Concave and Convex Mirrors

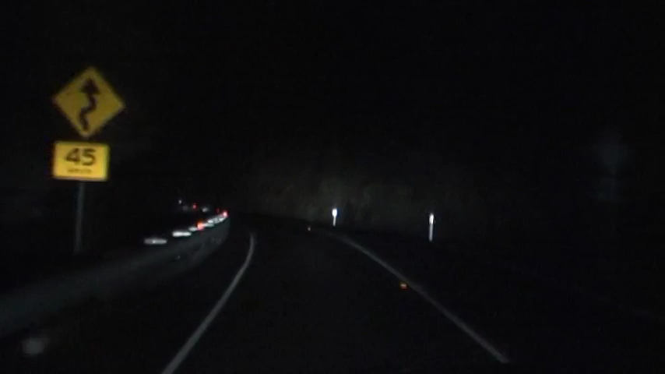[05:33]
You can sort of see the shape of the beam here in the mist.